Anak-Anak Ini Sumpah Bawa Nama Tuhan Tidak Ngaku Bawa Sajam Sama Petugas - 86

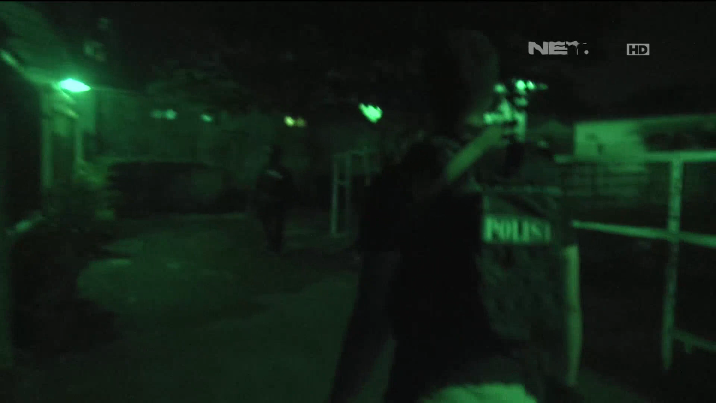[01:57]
Tapi di lokasi tersebut tidak ditemukan tongkrongan anak-anak.
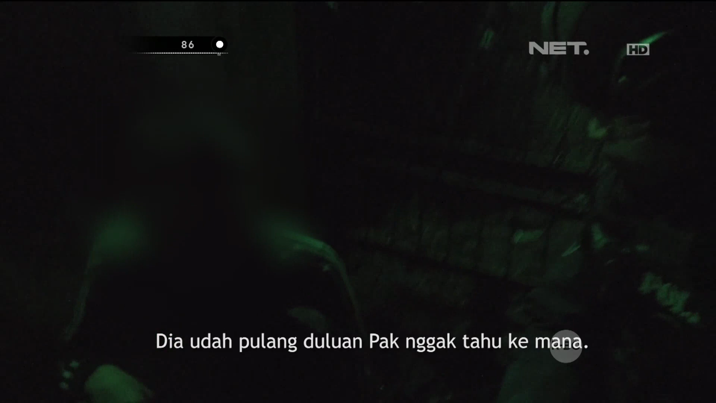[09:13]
Terus pas di situ, kamu apa kan nama jaguar, kamu buang? Iya, buang. Kamu tahu jaguar dari jauh?
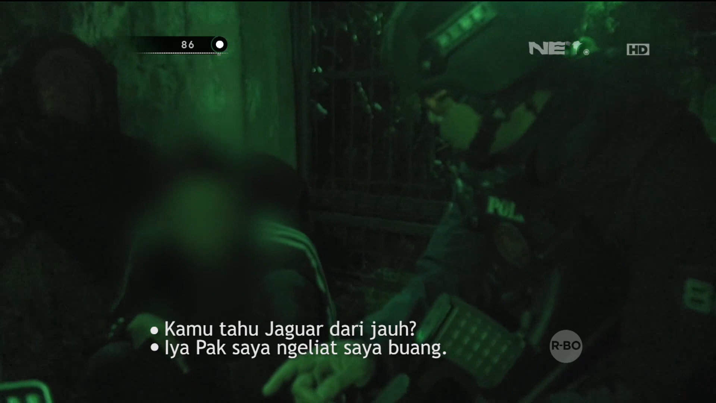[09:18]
Iya, saya ngeliat, Pak, saya buang. Karena ngeliat jaguar, kamu buang?
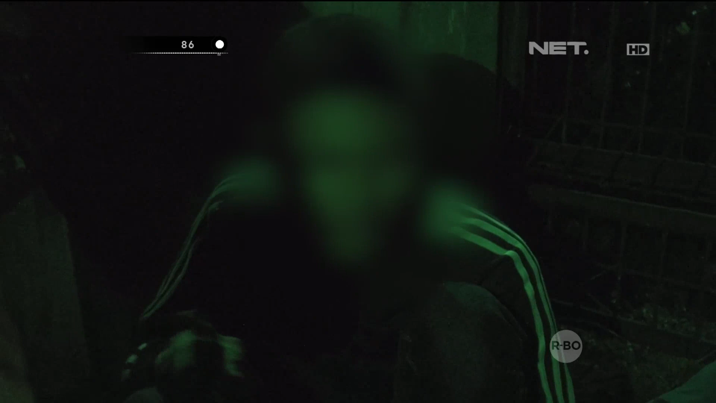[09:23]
Iya, tapi yang tadi bukan teman saya, Pak. Iya, tapi yang buang tajam itu kan kamu tadi. Iya, Pak, saya.